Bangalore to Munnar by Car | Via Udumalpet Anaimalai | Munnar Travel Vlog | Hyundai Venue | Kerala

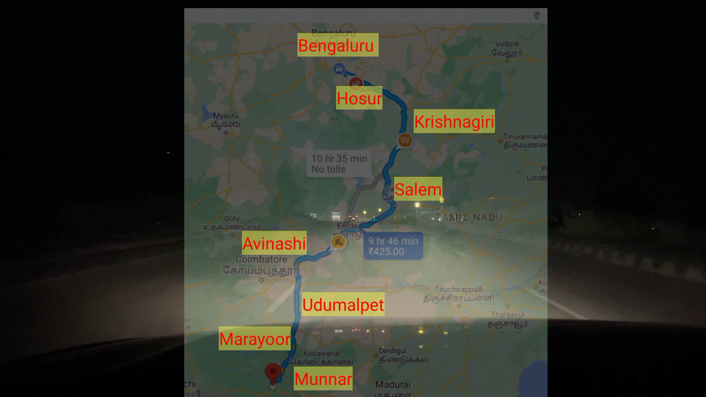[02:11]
पर आपको दो दो फोरेस्ट एरिया मिलेंगे एक अनमालाई टाइगर रिजर्फ एक चिनार वाइल लाइफ सेंशुरी तो लेट्स बिगिन